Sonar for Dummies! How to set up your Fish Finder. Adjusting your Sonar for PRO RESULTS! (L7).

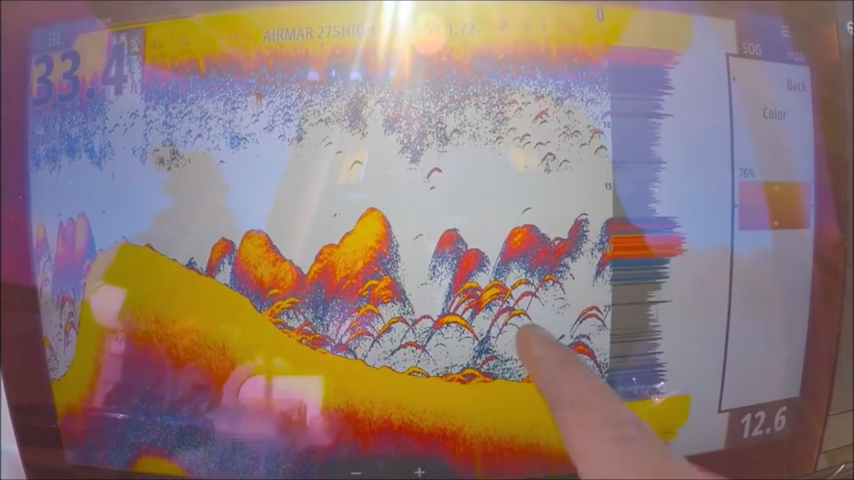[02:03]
a solid yellow 75% good place to leave it really my gain is auto now that doesn't mean it's gonna limit
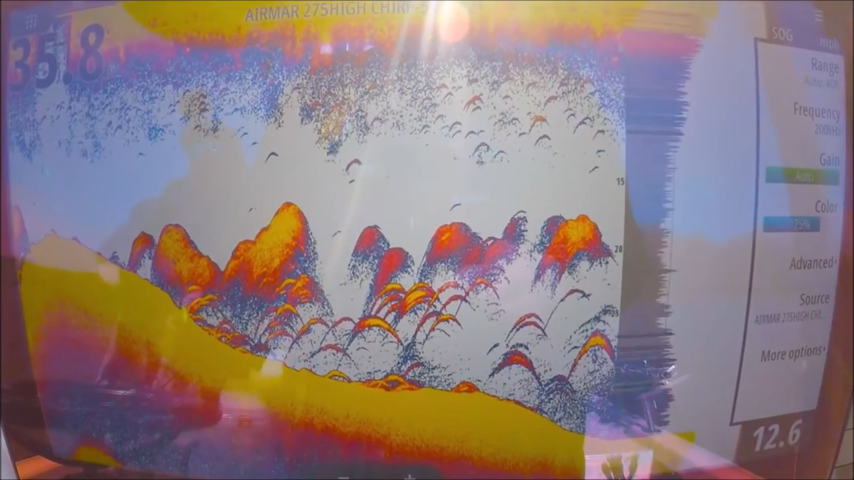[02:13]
itself by trying to keep it you know simple for you that's not how the auto works here
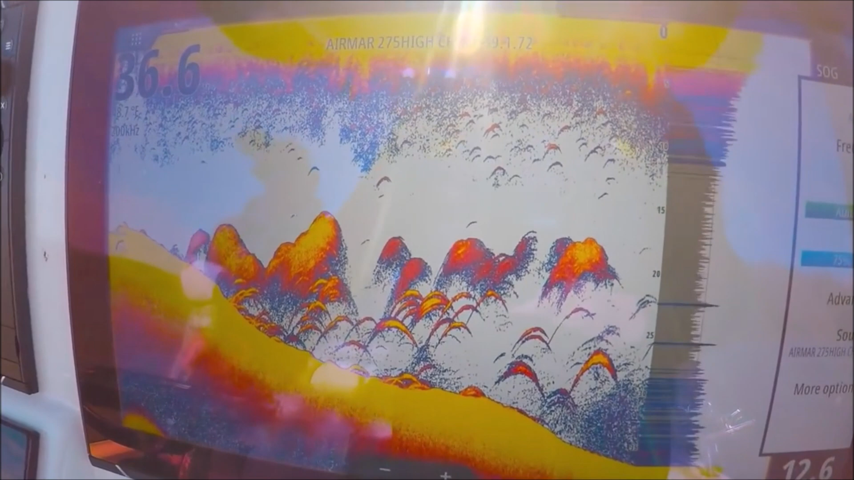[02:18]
it actually increases the gain in deeper water
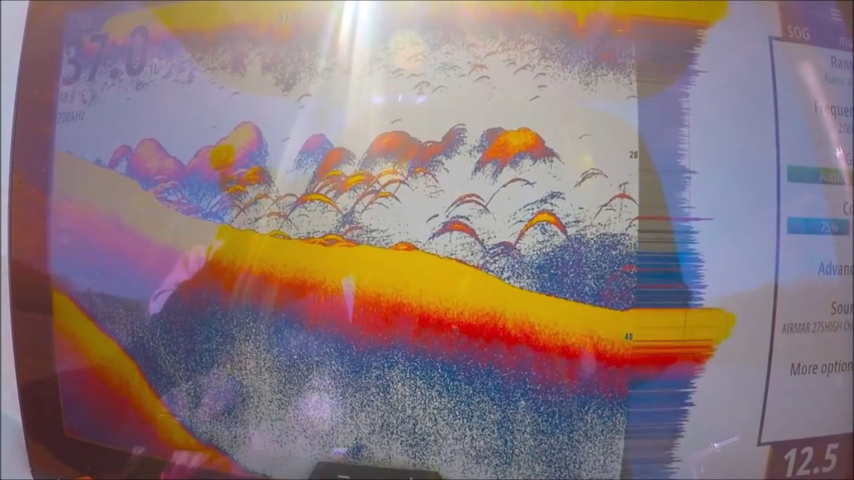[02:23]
and reduces it in shallow water to keep the screen looking the same so
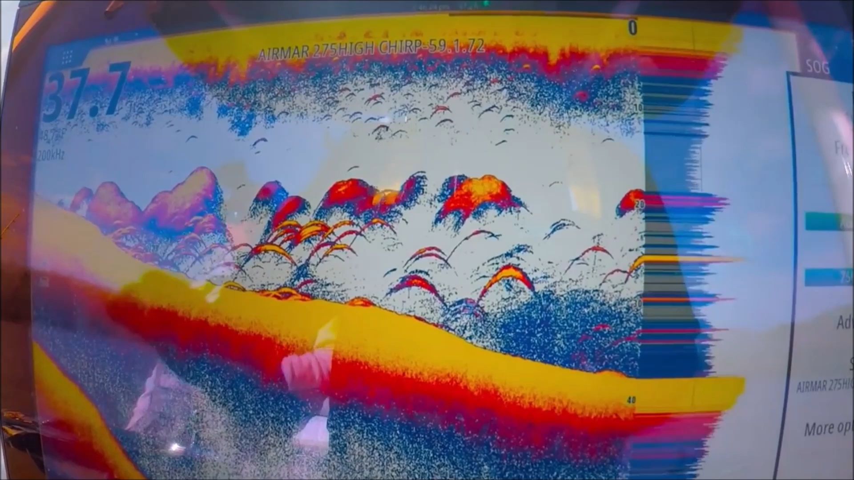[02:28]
your arches will look the same it's not like the auto will be working all day and your your arches are going to
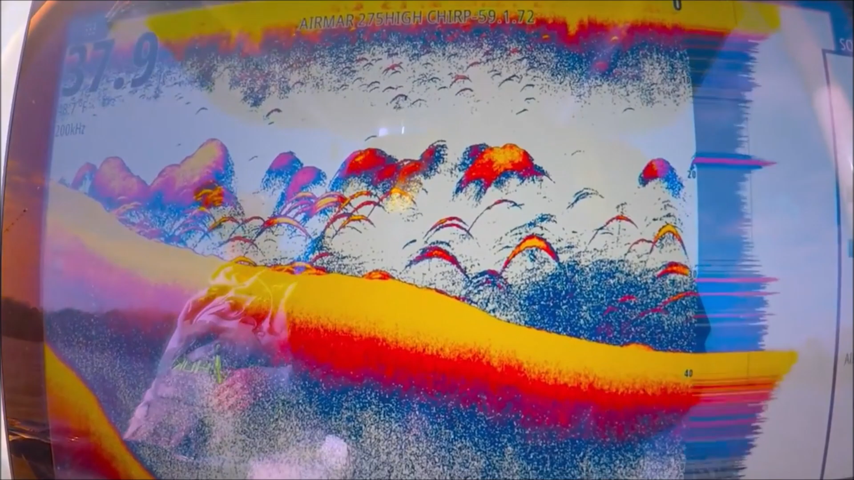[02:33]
change and your returns are going to change it's going to confuse you there's none of that going on at all I really like
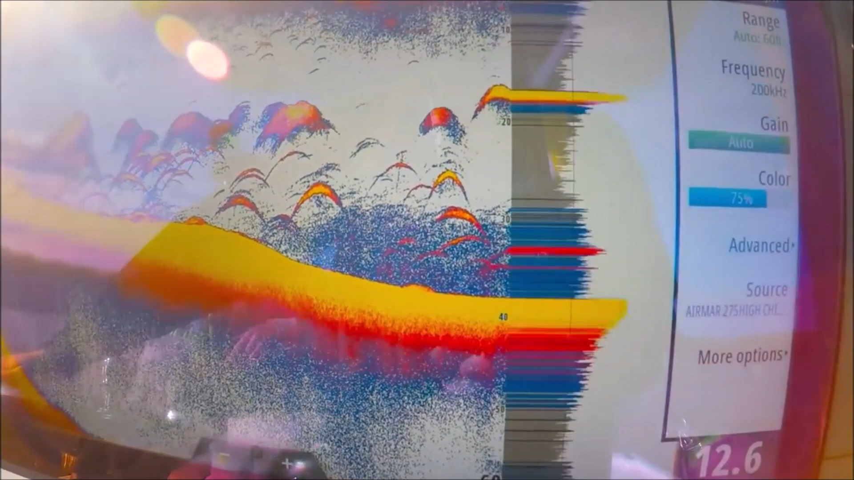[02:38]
the auto I think it's a really great feature on these machines range
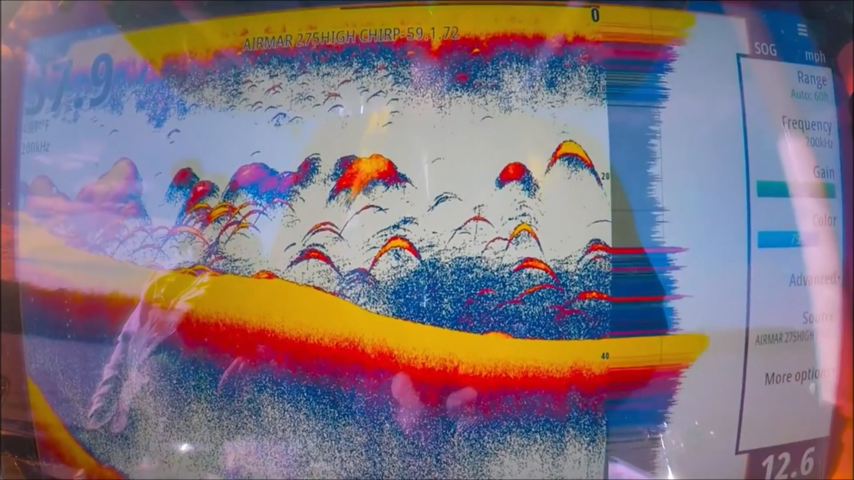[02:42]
auto as well if you're fishing and say 37
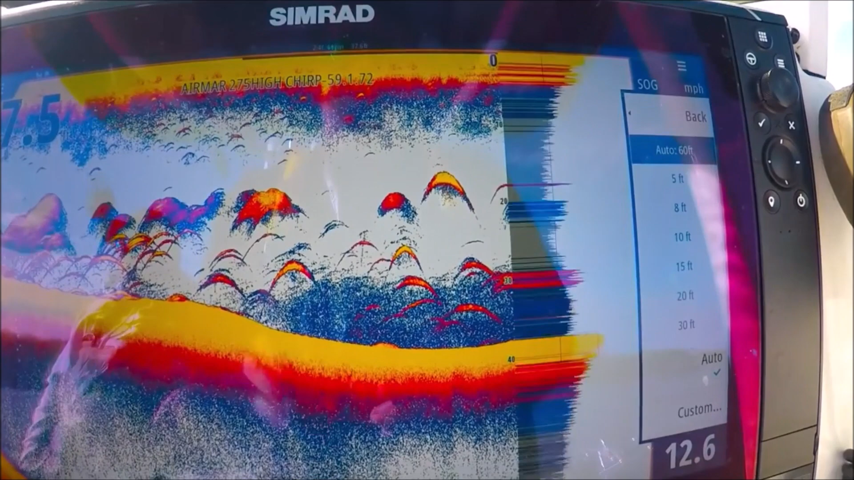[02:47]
feet of water like we are right now and you're staying in 37 feet all day long
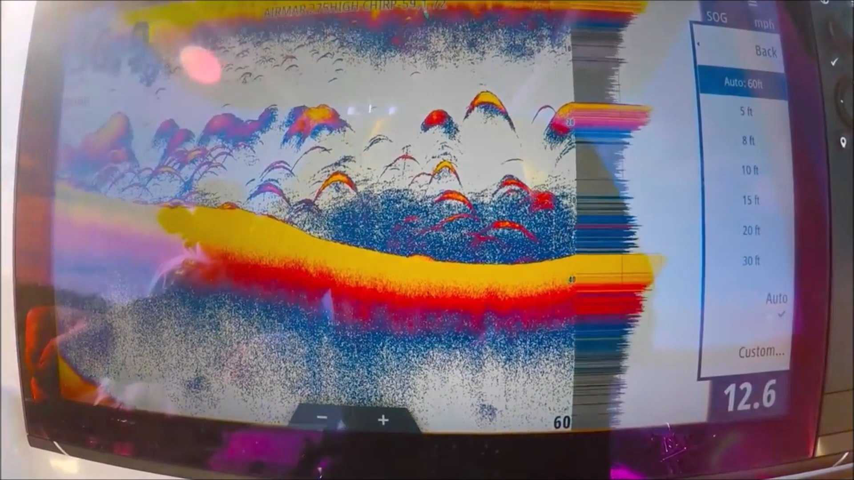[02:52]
set it to a manual range for instance
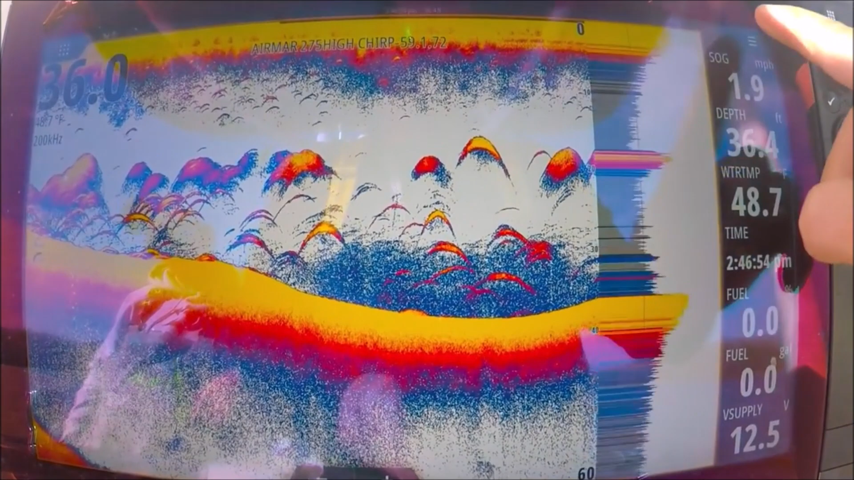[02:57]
40 feet
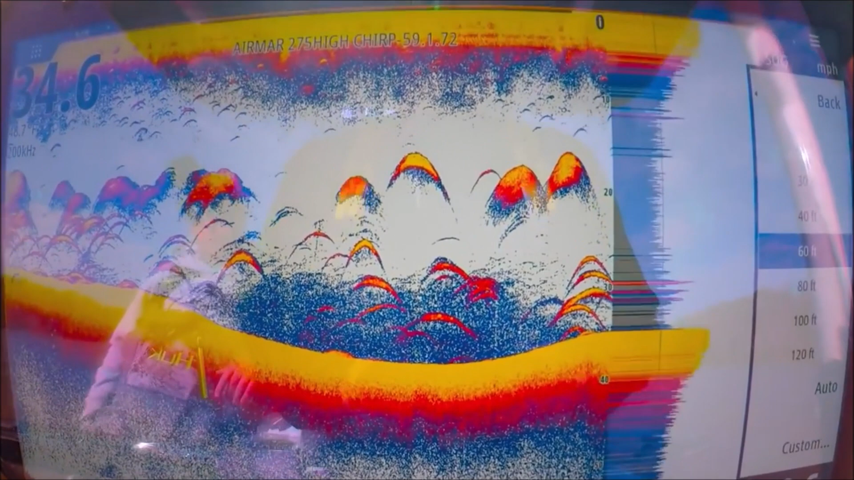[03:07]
we're on the lower level here 60 so let's go to
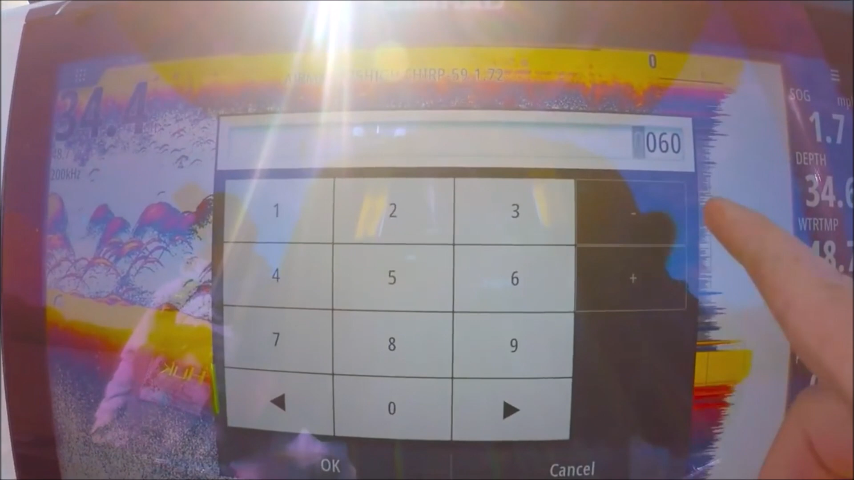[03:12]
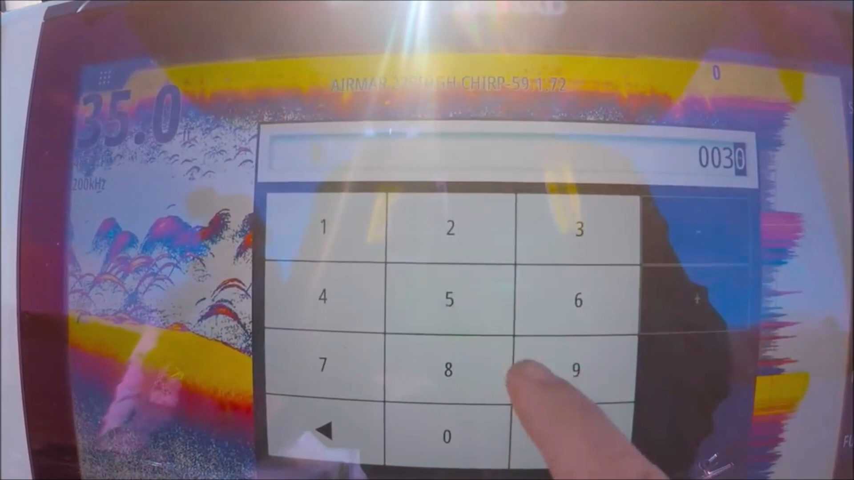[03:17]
let's do let's do 35 okay okay now we're
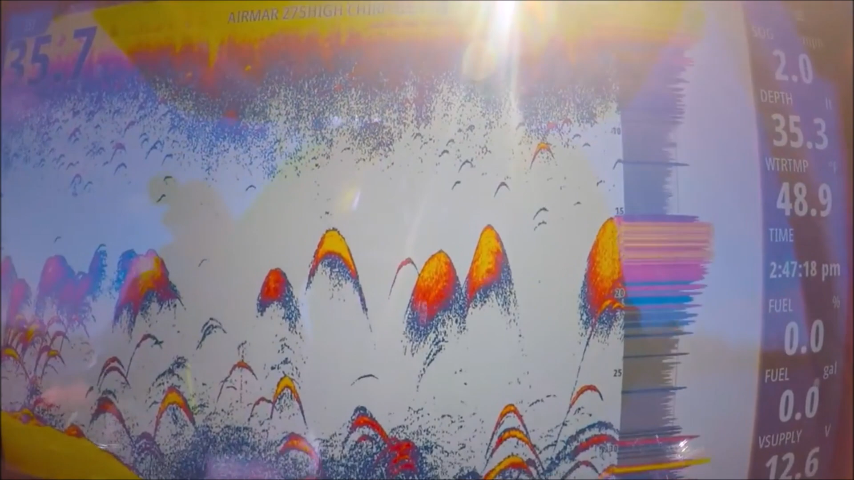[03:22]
using the entire screen depth with the 36 here so we're slightly off the page
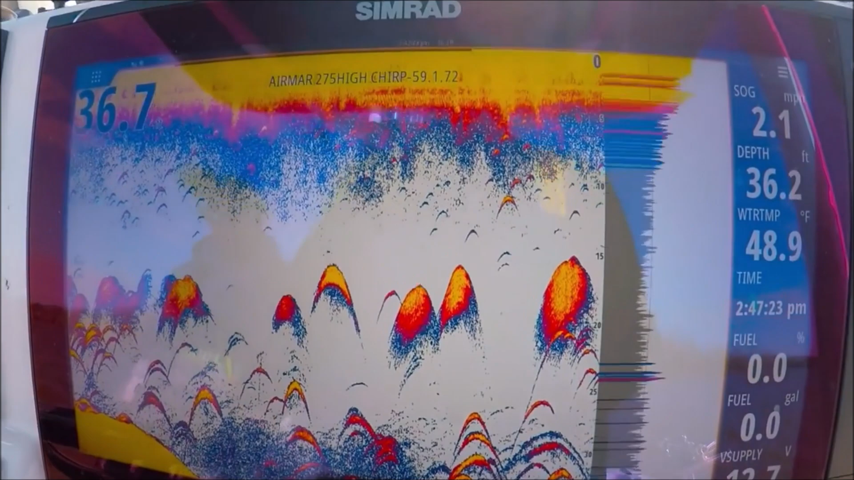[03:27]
On screen: water 48.9°F
you can see how we're using the entire meet here of our screen
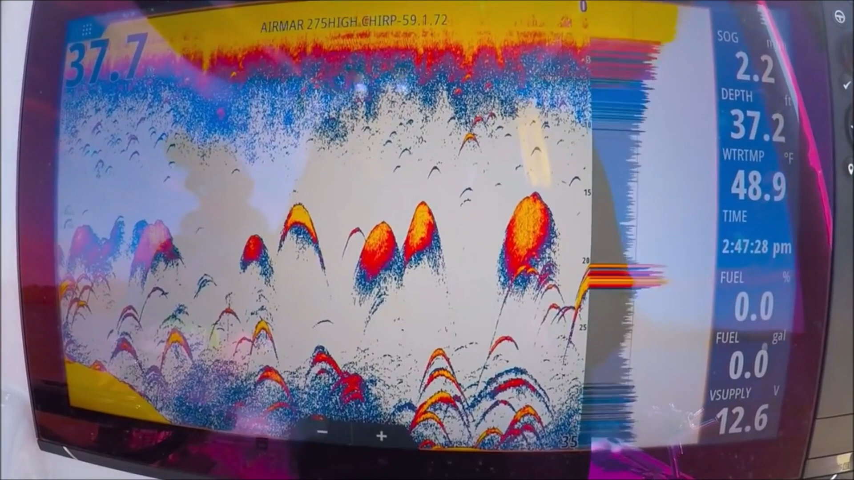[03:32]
On screen: water 48.9°F
let's do it the 38 right now custom
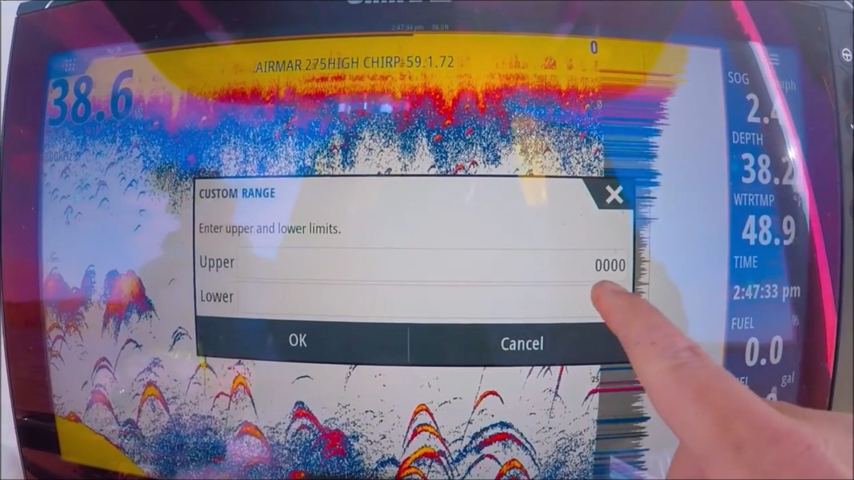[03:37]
where are we at uh it's only good 39